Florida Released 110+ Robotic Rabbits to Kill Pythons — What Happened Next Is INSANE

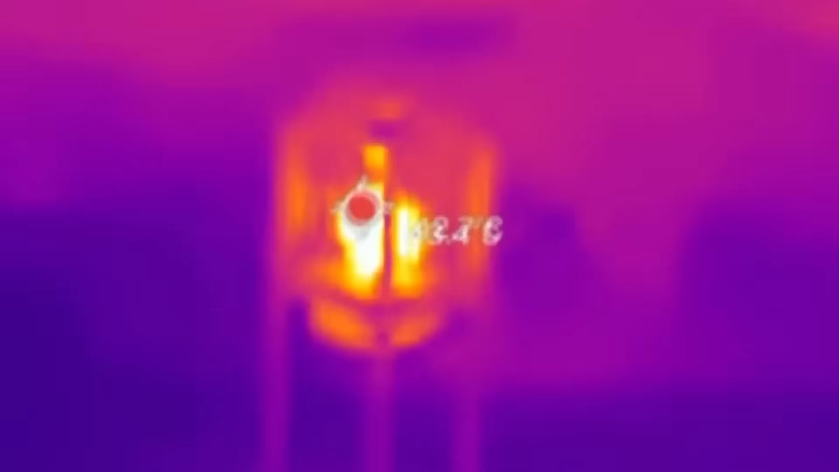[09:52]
It was a decoy built to mimic a rabbit's heat signature. It was covered in real rabbit scent, pumped out in slow, enticing puffs.
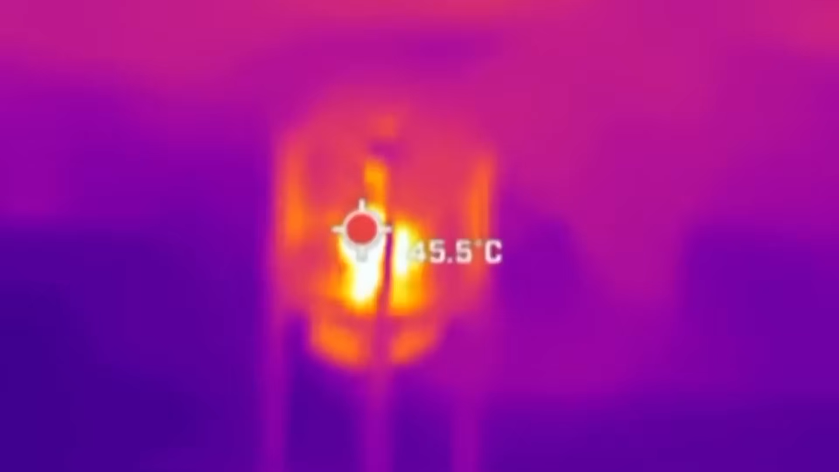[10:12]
On screen: spot 45.5°C
In the grainy black and white of the night vision cameras, the glowing hot robot sat silently.
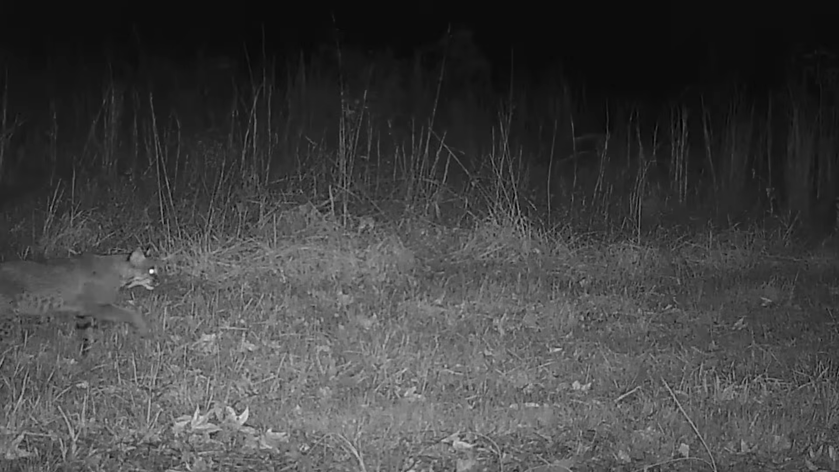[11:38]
Then, a native bobcat, a predator rarely seen, was filmed batting at the robot, confused by the scent but intrigued by the heat.
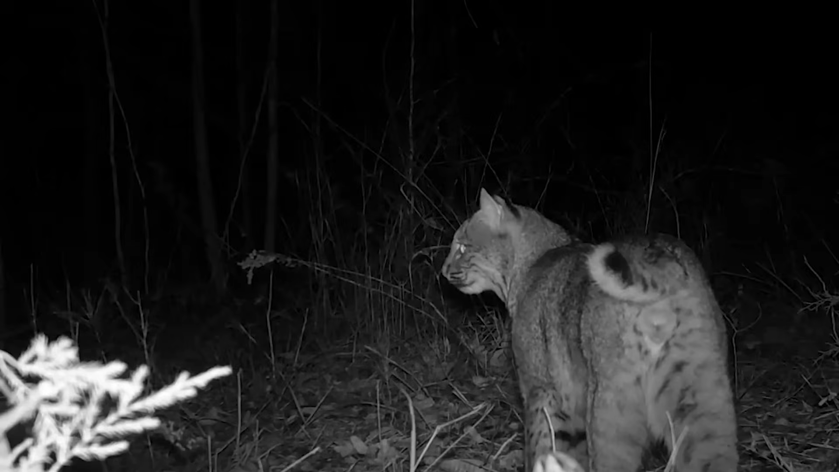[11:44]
It was desperate. In one stunning piece of footage, a critically endangered Florida panther,
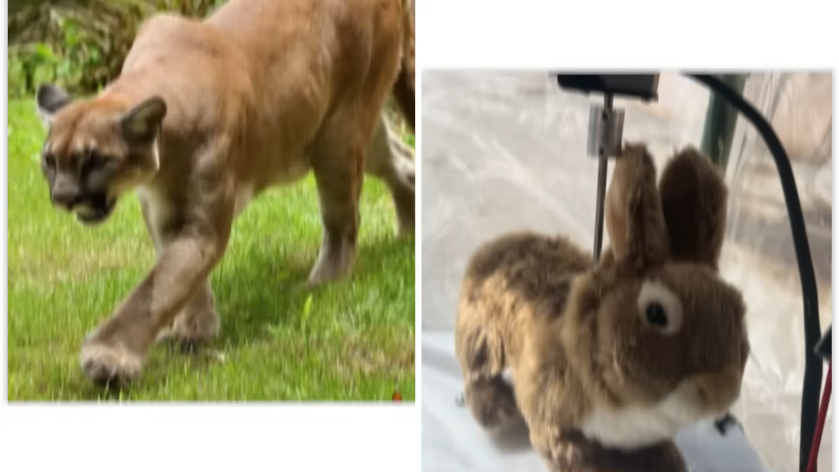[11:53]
one of perhaps only 200 left in the world, was seen sniffing the decoy. But it didn't just sniff. It watched it.
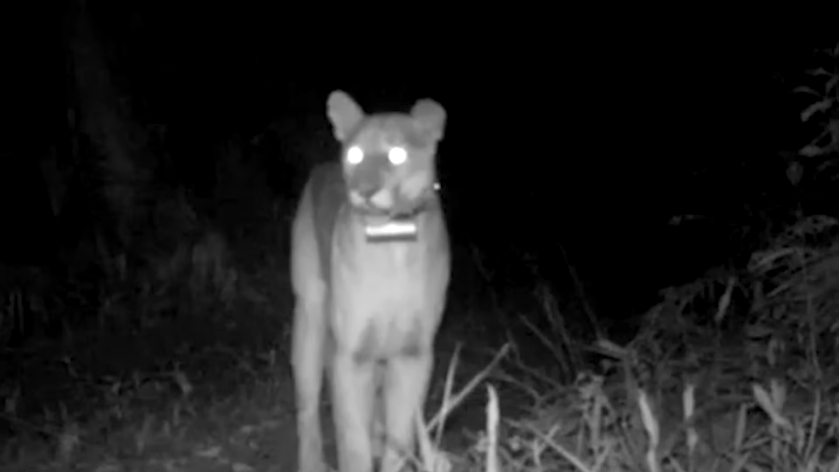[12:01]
Its muscular body moved like a ghost. It seemed to know something was wrong, but the smell and the heat were too much to ignore.